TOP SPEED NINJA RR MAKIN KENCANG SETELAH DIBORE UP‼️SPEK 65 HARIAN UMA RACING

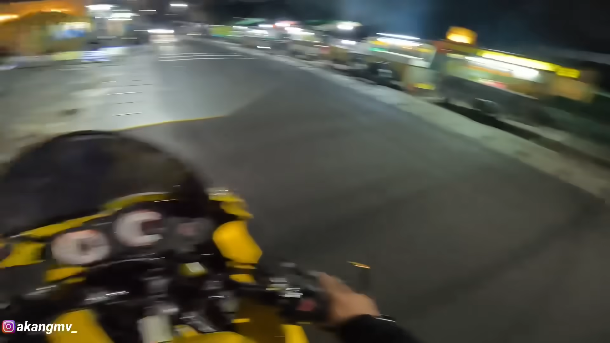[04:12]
Yo, kita bakal coba kecepatannya sampai berapa ini ya, Ninja RR. Anjay, gila ngejegat gini cu. Kita mulai lagi, guys.
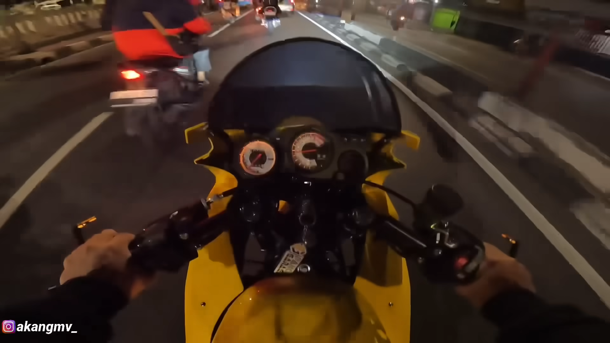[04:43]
Anjay, ini motor udah enak banget cuy. Wow, jengat-jengat. Anjirin motor.
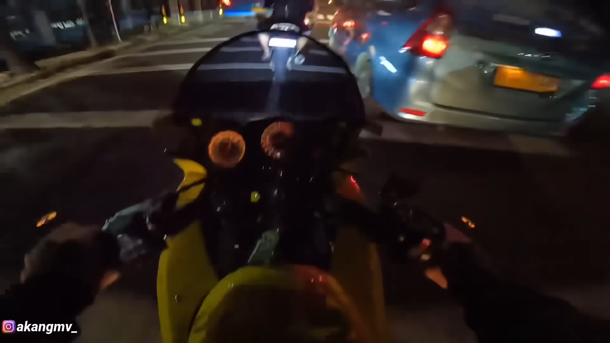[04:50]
Asli, asli, asli. Ini gue pengen nyoba jalan sepi. Eh, di mana ya kira-kira ya? Ini motor jengat banget loh, asli. Anjir, gila dari Uma Racing ini lo ya.
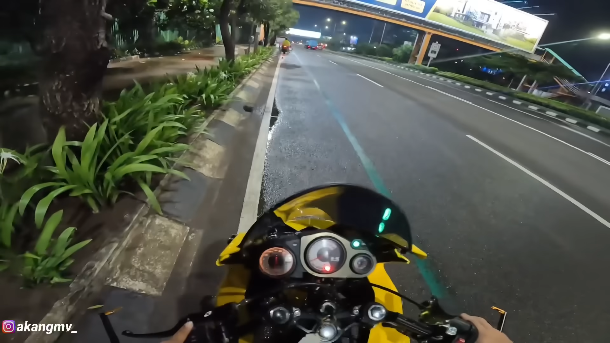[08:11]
Sekalian kita tes lampu dari Bull Eyes. Wow, terang banget nih ya lampu dari Bull Eyes. Wow. Ini tarikannya enak banget ya. Tarikan awalnya. Tapi nanti kita bakal ganti pakai karbu yang agak besar, guys. Ini soalnya agak kecil, euy.